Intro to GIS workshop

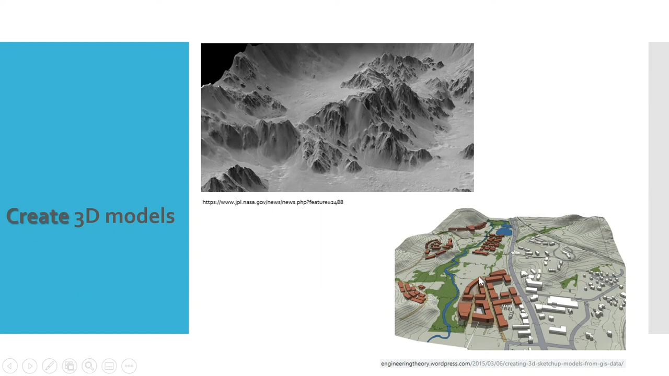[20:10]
Illustrating like where the terrain goes, gets higher, lower, the heights of the buildings, things like that. So all of this is possible now with the GIS. And visualizations. So again, this is a part of it that's just evolved very fast in the last, I would say, 5 to 10 years.